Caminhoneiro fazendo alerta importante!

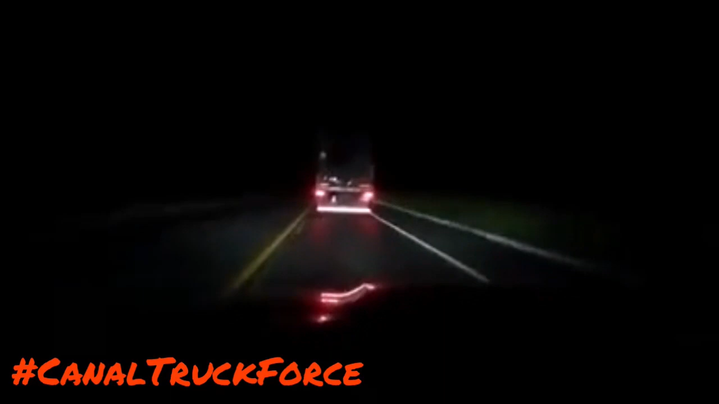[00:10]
Salve galera que acompanha o canal TruqueForce, vejam o relato desse caminhoneiro, por pouco ele não bateu na traseira do caminhão que estava na sua frente, assista e confira, canal TruqueForce, o canal dos caminhões. O caminhoneiro tudo bem? Eu estou filmando aqui enquanto estou dirigindo, mas para mostrar para vocês uma situação muito perigosa, um caminhão completamente sem iluminação na parte traseira, o freio está funcionando, a iluminação do freio está acendendo, mas ele está sem nada na traseira, nem em cima e nem embaixo,